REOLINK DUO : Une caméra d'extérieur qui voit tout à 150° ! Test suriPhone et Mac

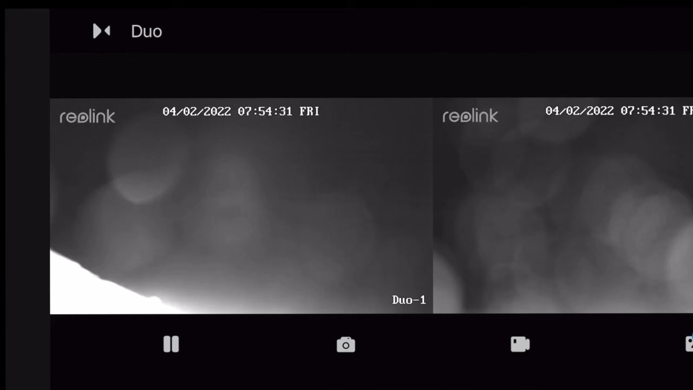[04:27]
la mode couleur c'est quasiment illisible on voit que dalle